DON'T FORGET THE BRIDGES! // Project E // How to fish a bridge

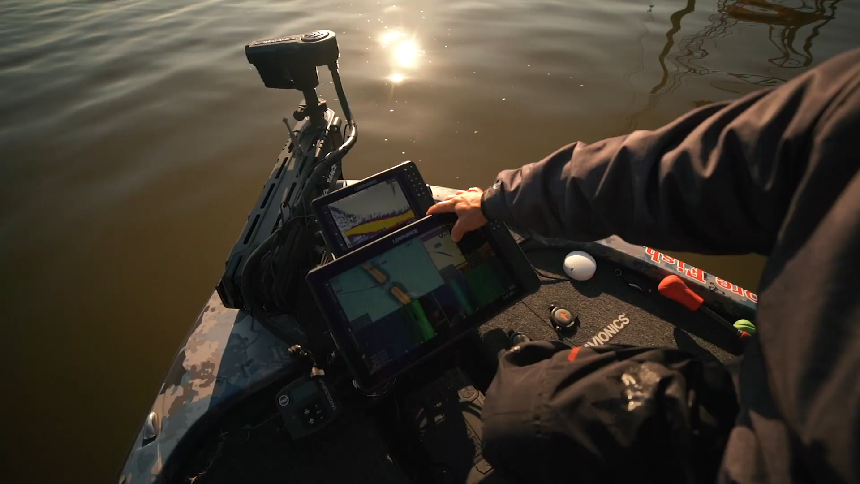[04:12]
I mean, that is that fish I just released going back down. Isn't that cool? No doubt, 100%.